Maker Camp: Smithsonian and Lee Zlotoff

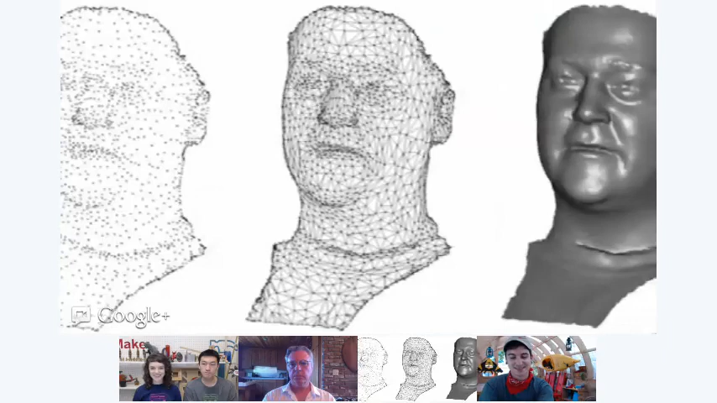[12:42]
Essentially what happens is as the laser goes across the surface, a sensor captures that information of where the laser is contacting the surface.